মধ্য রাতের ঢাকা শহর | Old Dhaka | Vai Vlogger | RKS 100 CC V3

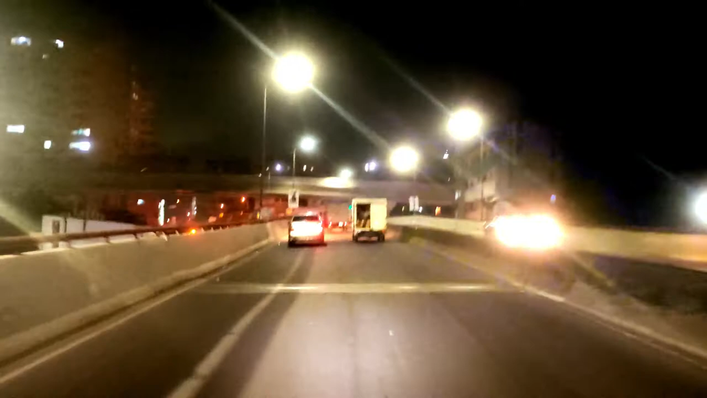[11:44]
आंदे जाथी अपना देखते बाद छेन फ्लाइओ परे शुन्दूर जो तो हड़त करे कीवलो गारी नोश्टो इसे बंदाओ
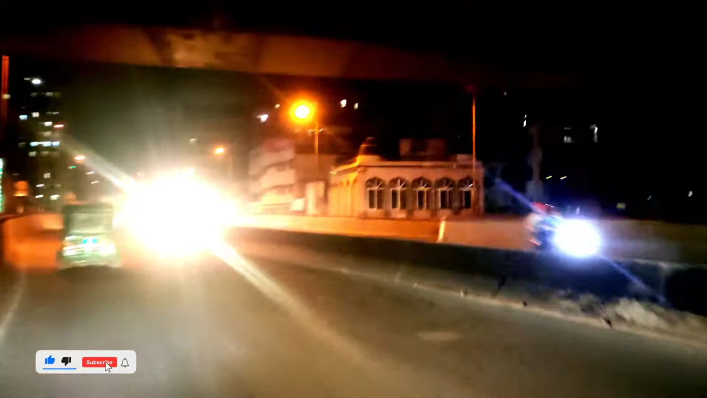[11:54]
आपनारा रातर बला फ्लाइओ परे
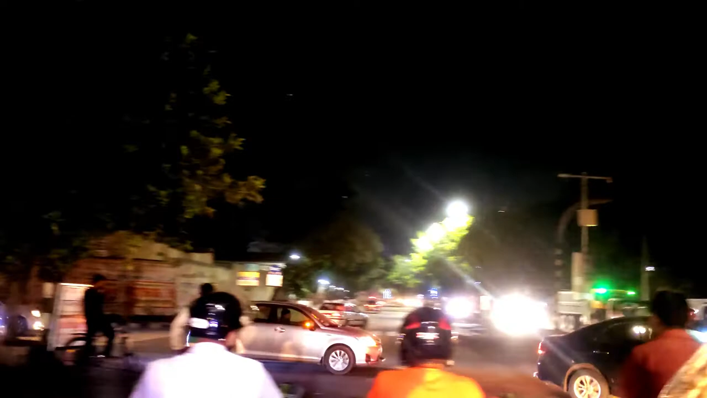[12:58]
बुंदुले गने फ्लीशे स्तिग्नाल दिया छे ए इस मोंट्टा पार होले ही नाविसको नाविसको पोरे ही आम्रा महाखाली चोले जाबू